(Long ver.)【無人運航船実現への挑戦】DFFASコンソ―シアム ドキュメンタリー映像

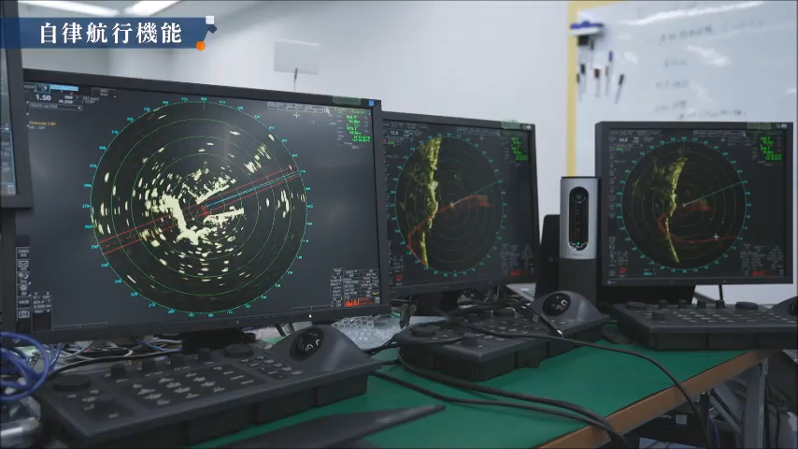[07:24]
今回DFASプロジェクトのために3種類のレーダーが用意された。
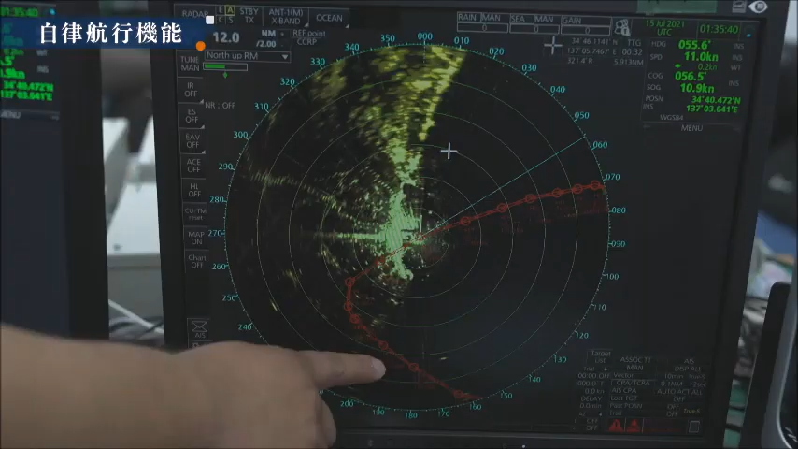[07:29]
3つの異なる周波数帯域を用いることでより
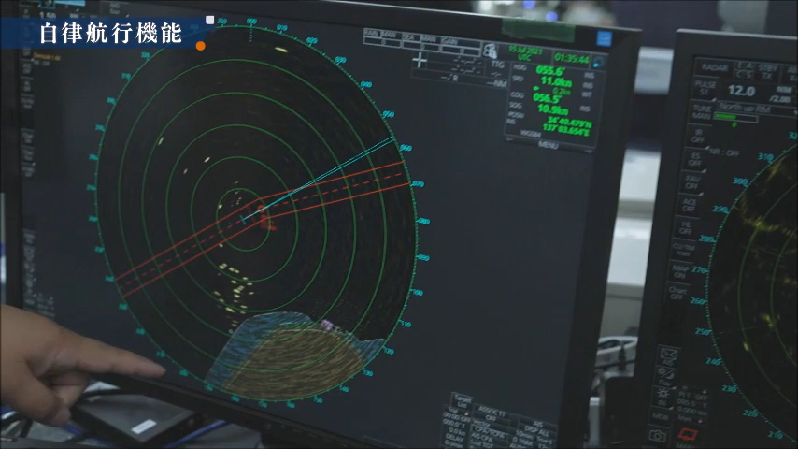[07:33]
正確に多線や岩礁などを捉えることが可能となる。 ミリ波レーダーはですね、従来の航海用レーダーと比べてあの、
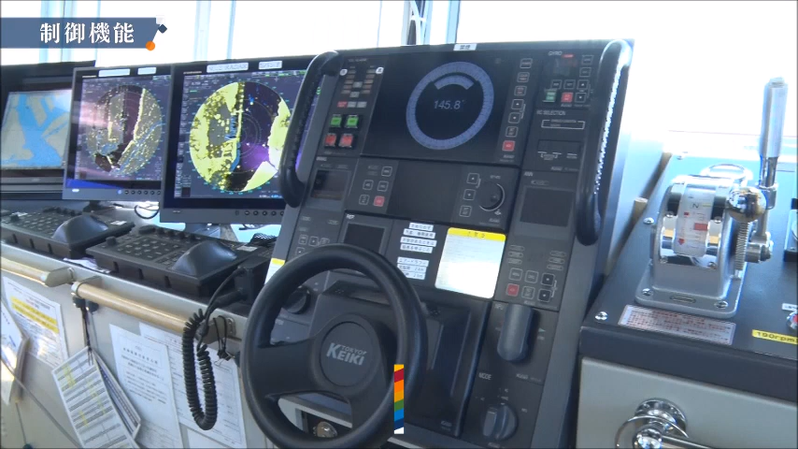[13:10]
今回も新しいオートパイロット PR9000 シリーズというのを本船の方に搭載させていただいてます。
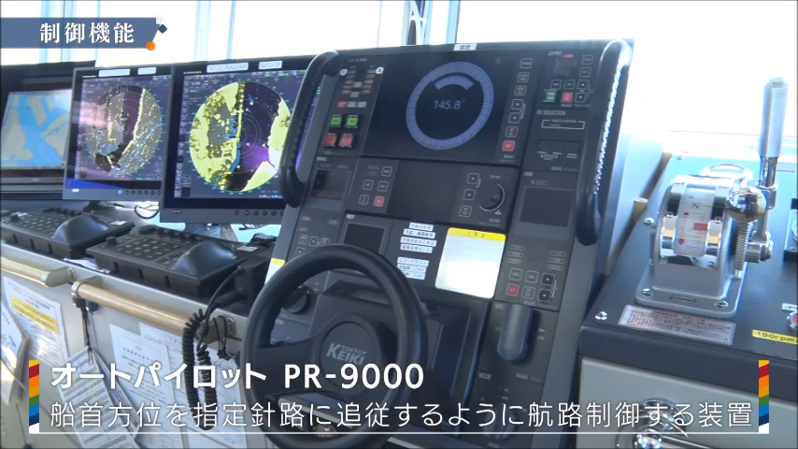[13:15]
基本的に運航上さまざまな気象条件か海象条件いろいろな条件があると思うんですけども、日々それらは変わっていきます。
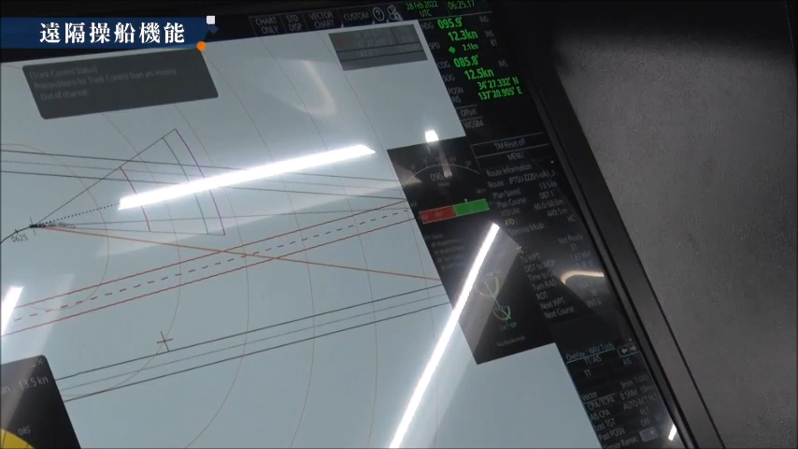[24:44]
船や通信に異常が生じた際には
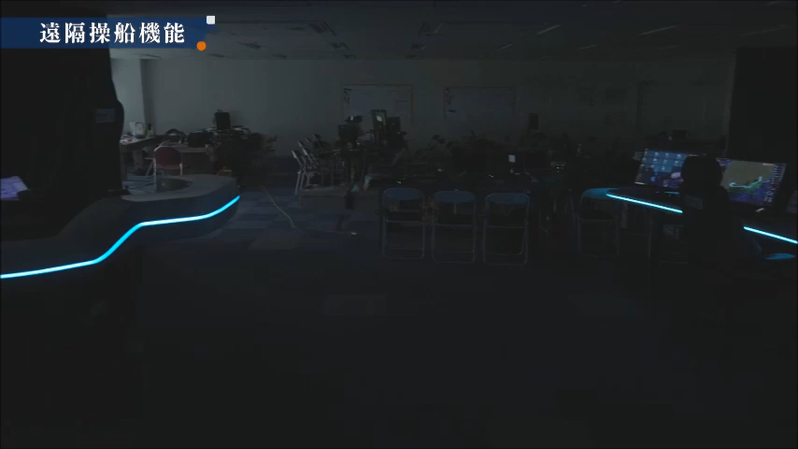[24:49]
陸上船長は非常対応ブロックに移動し遠隔操船を行う。遠隔操船機能にも
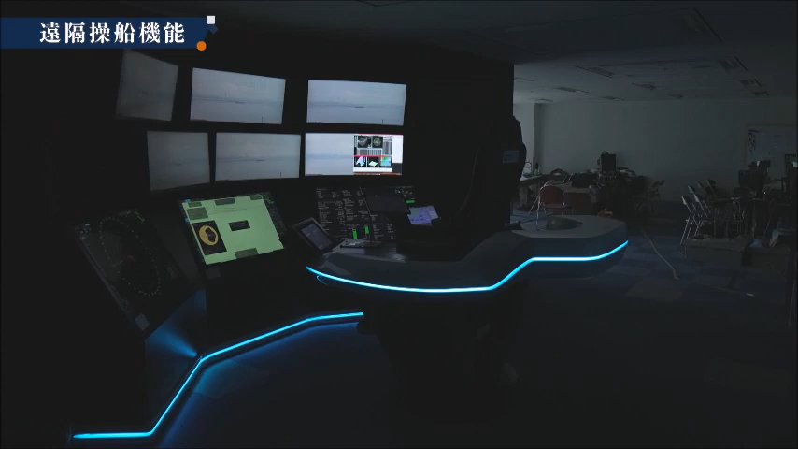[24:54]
各社のテクノロジーが結集しており、
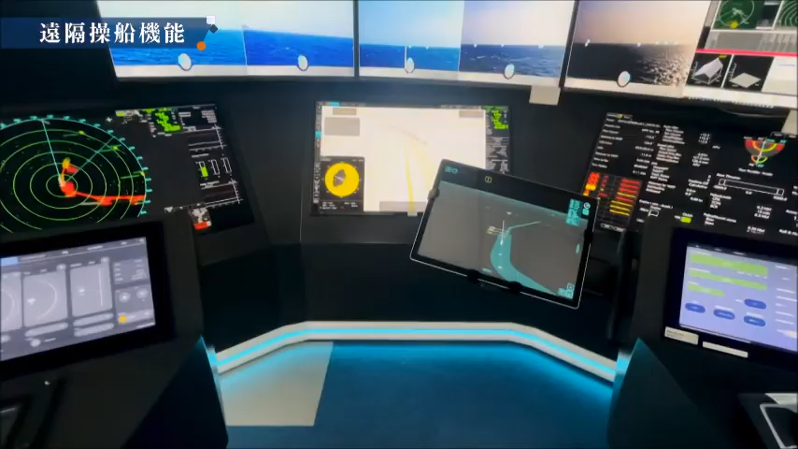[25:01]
陸上船長が座る椅子からは本船の周囲360度の映像をモニターで確認することができる。
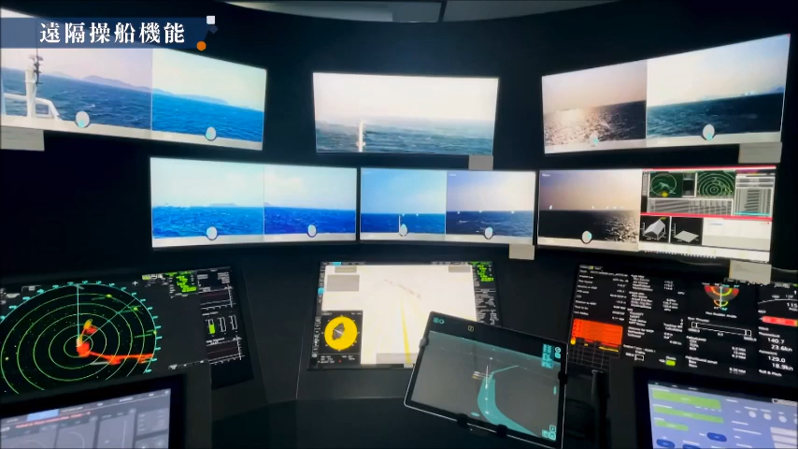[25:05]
手元にあるのは 3D バードビュー。
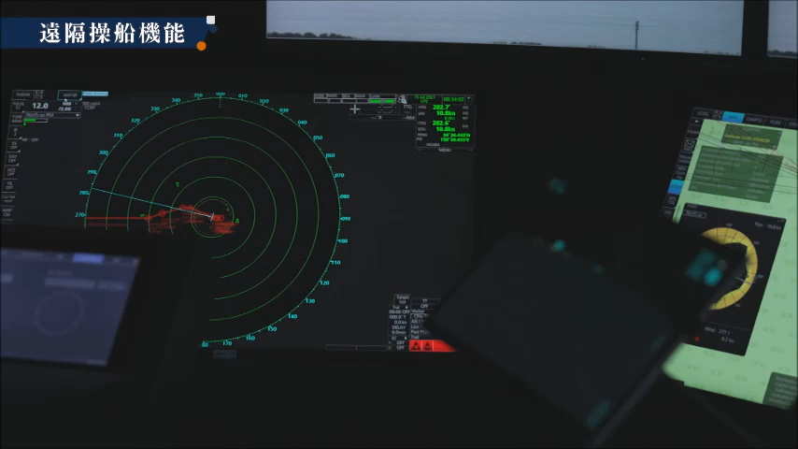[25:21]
通信回線情報、アラート情報など、通常船舶を操船する上で必要となる情報が集約されている。